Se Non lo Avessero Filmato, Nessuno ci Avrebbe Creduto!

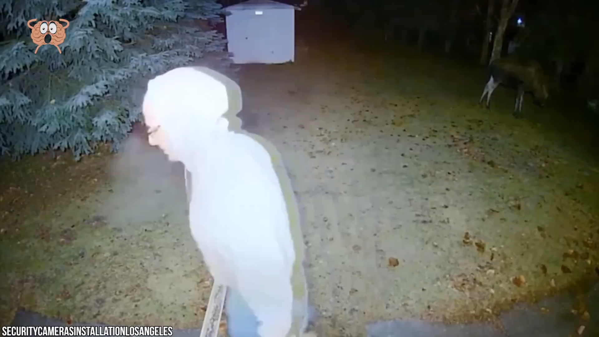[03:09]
Quando l'uomo si volta, rimane scioccato di fronte alla bestia, ma l'alce sembra più incuriosito che ha settato di sangue.
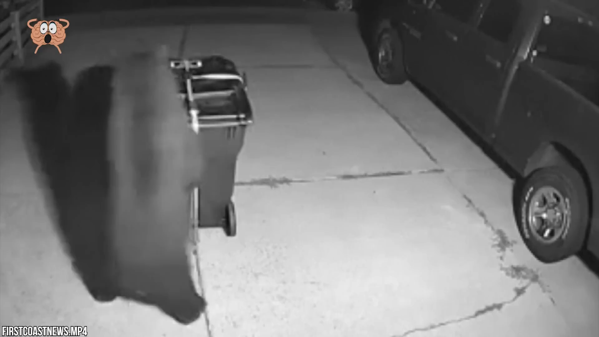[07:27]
Un uomo di nome Isaac Brisk ha lasciato in giardino il secchio della spazzatura da far spuotare nei turbini il giorno seguente, quando un orso appare sulla scena,
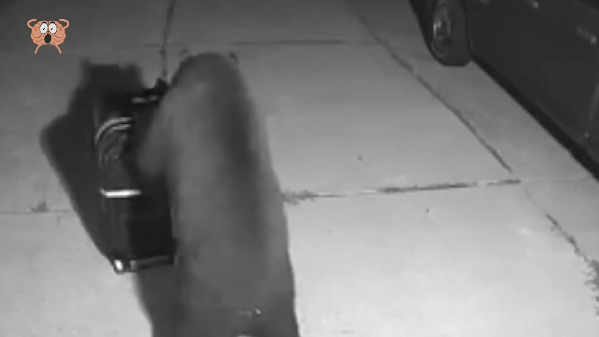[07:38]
dà un'occhiata al cestino e poi lo sposta educatamente oltre il galetto d'accesso alla casa, dimostrando di essere un ottimo vicino. Numero 3.